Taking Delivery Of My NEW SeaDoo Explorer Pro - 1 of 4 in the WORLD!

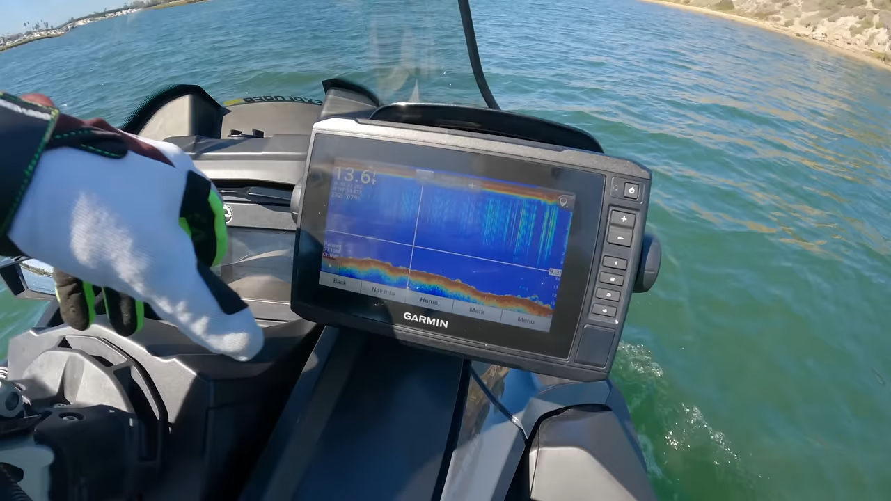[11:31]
then we have our home, then we have our charts as well. So if I wanted to do, say, a trip to Catalina, then I can go to my navigation chart and I'm able to pull that up and we can go wherever we want, like right here to Catalina.